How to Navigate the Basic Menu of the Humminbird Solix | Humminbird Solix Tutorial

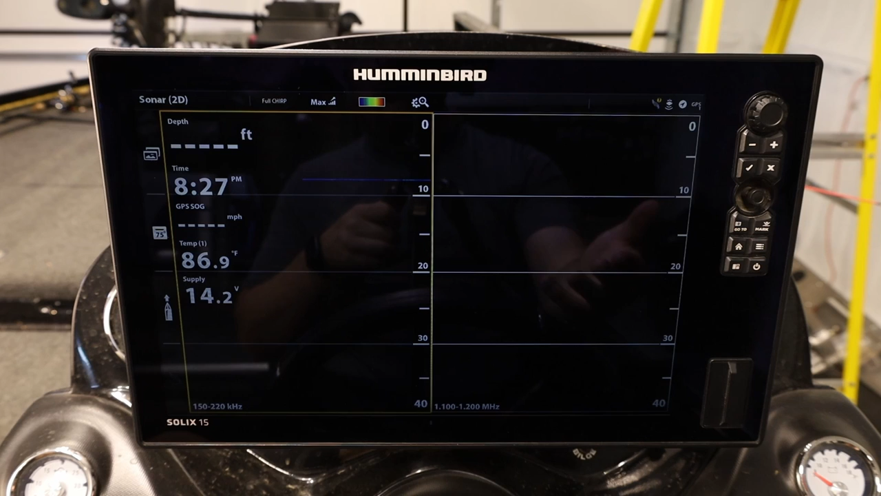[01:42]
On screen: water 86.9°F
I recently came off the water at dark so first thing
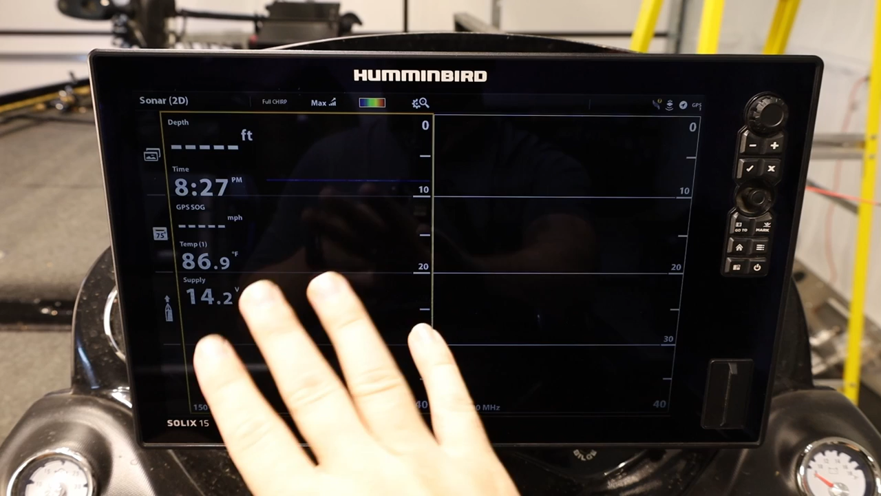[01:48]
On screen: water 86.9°F
we're going to do is take it off the night mode we're going to brighten things up we're going to take and over here in the top corner there is a section here now we're going to want to press you can press the screen
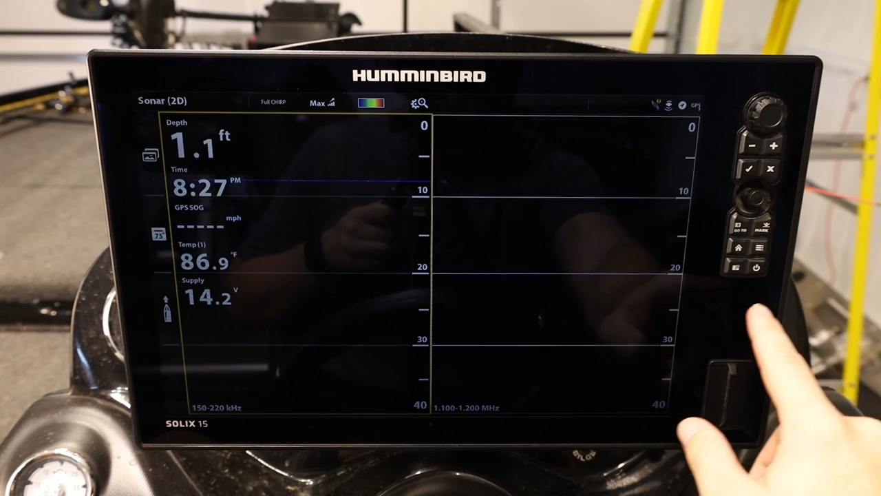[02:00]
On screen: depth 1.1 ft, water 86.9°F
here or you can press the power button either one will bring it up and we're going to turn our night mode off okay
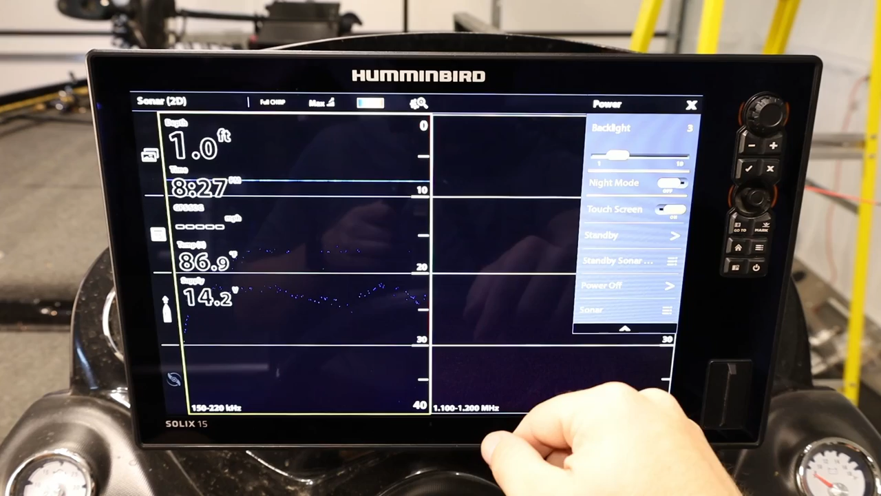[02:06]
On screen: depth 1.0 ft
so you guys should be able to see a little better so now that we have it powered up let's just start
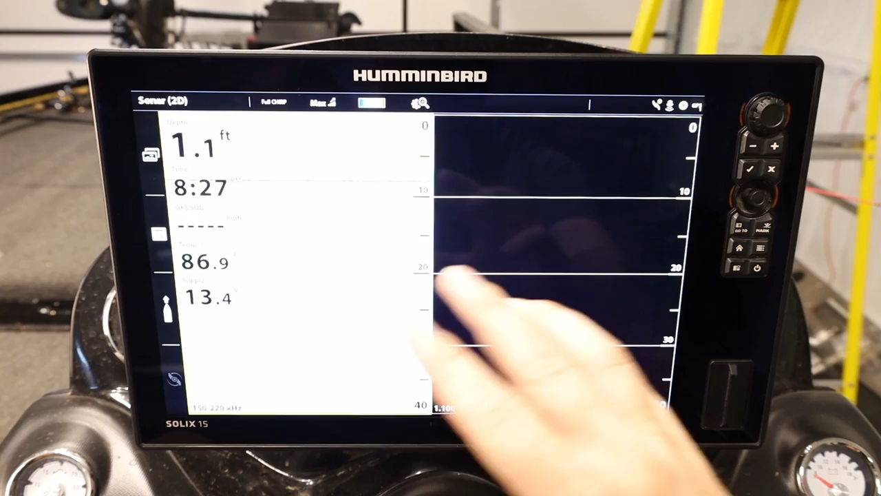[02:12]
On screen: depth 1.1 ft
from the home screen here so here's the home screen before we talk about anything on here let's talk about some of the control options we have
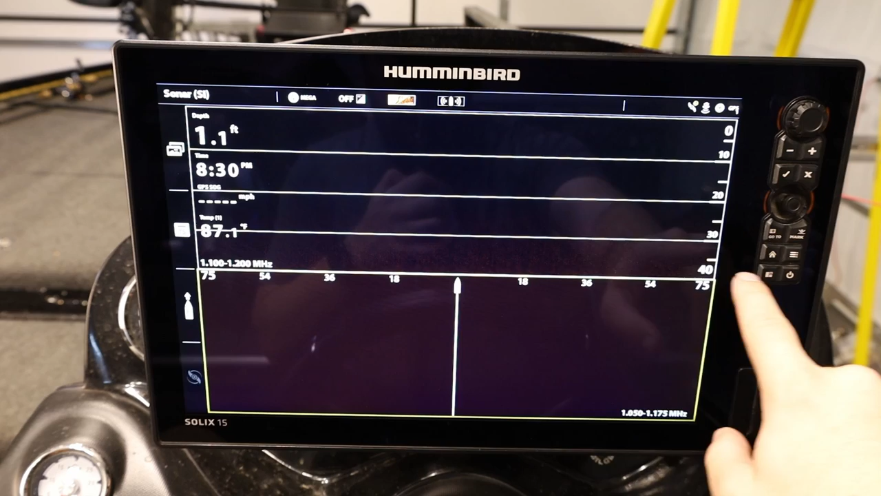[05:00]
On screen: depth 1.1 ft, water 87.1°F
if i want to switch right now you have the yellow box around the bottom here that means that that's the screen that we're modifying monitoring editing if i select uh the menu here it's under the si menu so i'm going to go back escape out of the menu there and i'm going to press this button and it switches over here uh
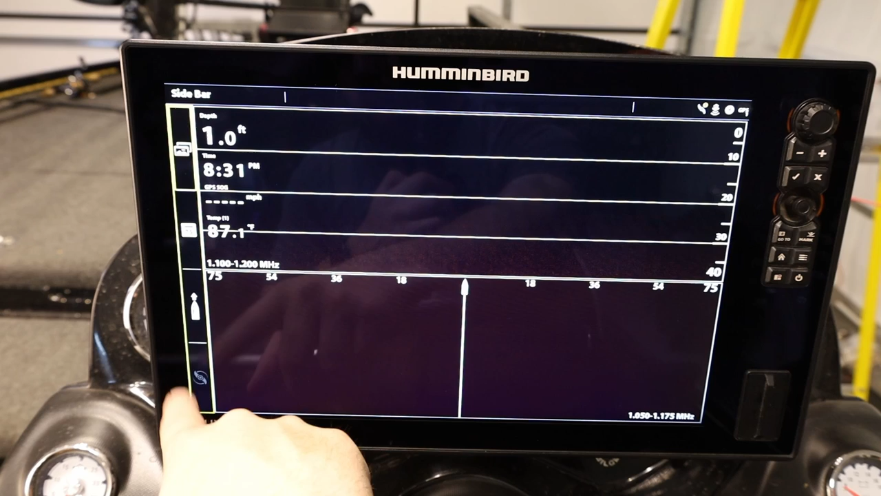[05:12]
On screen: depth 1.0 ft
to uh the sidebar and i press it again and here we
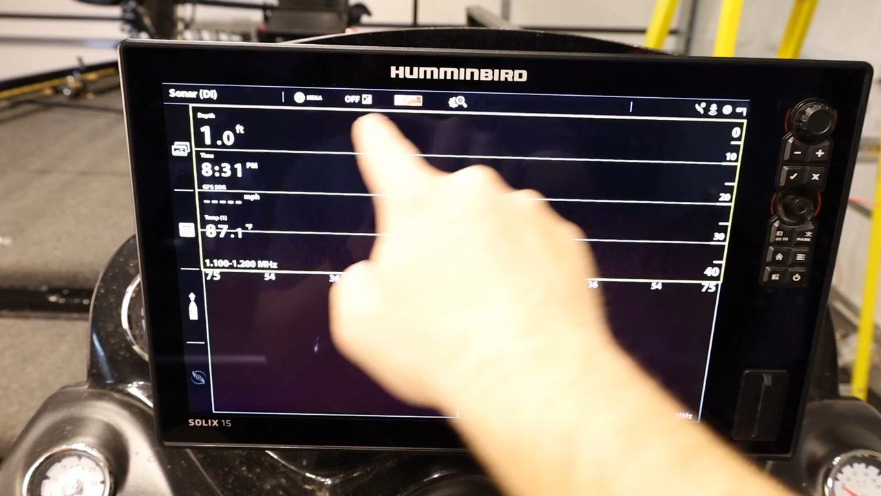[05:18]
On screen: depth 1.0 ft
are on the down imaging screen and if i want to change that okay there we go going back home
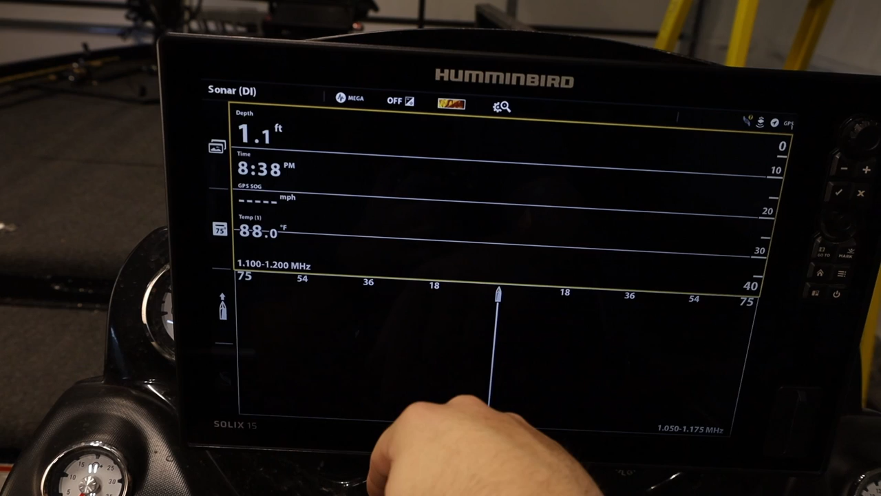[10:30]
On screen: depth 1.1 ft, water 88.0°F
to your screen before so we're gonna hit the home button go back home let's talk about nav data